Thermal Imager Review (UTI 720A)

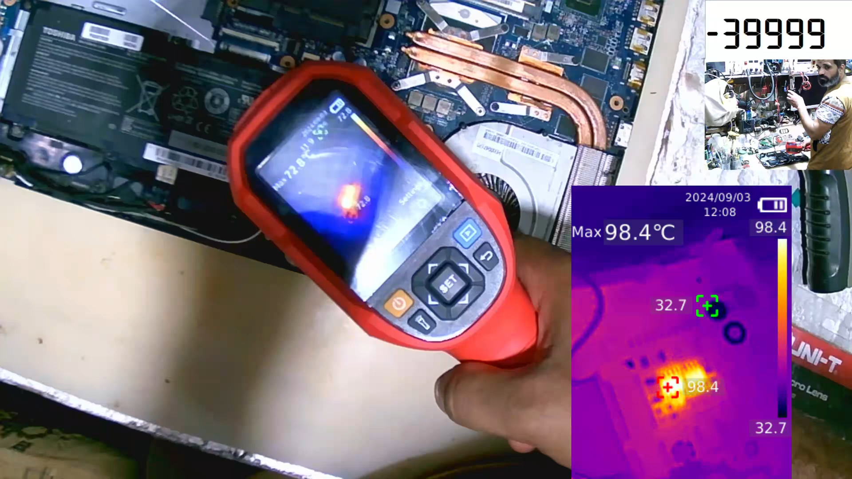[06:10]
As we see, the yellow is here, as we see, and if we want to hear another one on top.
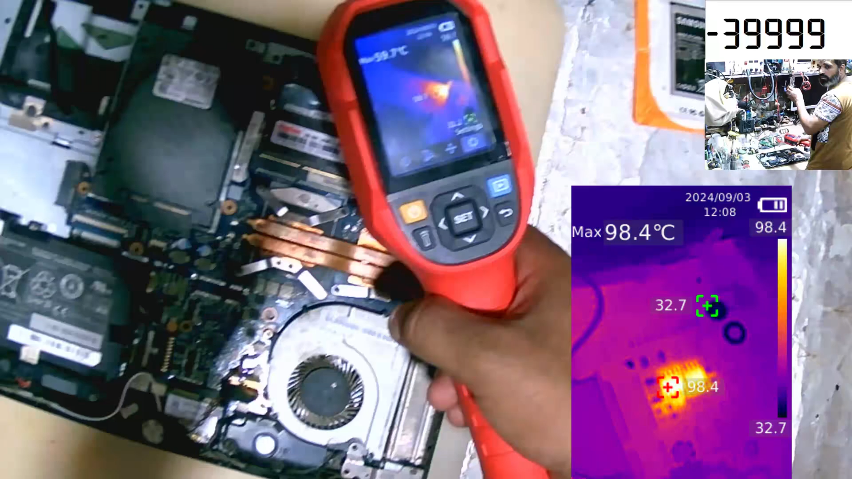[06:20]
But I can't see the details of the component, as we see. It's a flurry.